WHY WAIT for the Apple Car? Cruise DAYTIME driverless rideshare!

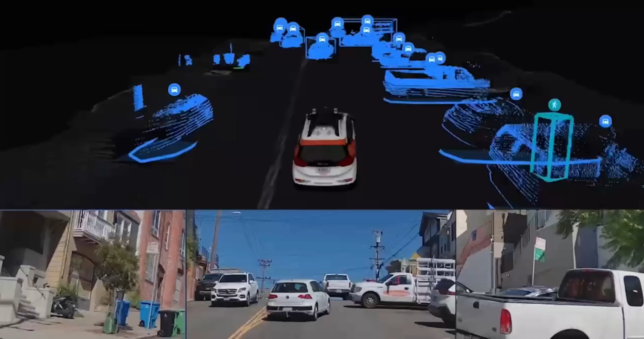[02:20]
And this basically works to identify targets, figure out the probability of certain movements and paths,
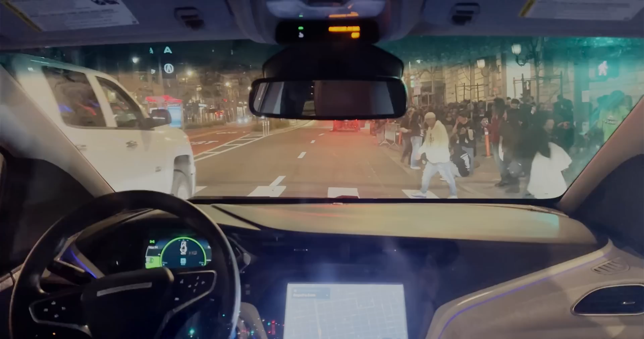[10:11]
Okay. There's a lot of people in the road now. Oh, we're being honked at. That's our first honk. Okay. Whoa, what are we doing? Okay, this car is stopped. It needs to go around. Oh, no. I got like the chime that said, we're going to help you get out of this situation. Like the remote takeover. Yep. So is somebody remotely driving the car out of there? This is a really important clarification. So no, no one is remotely driving with a steering wheel or anything like that.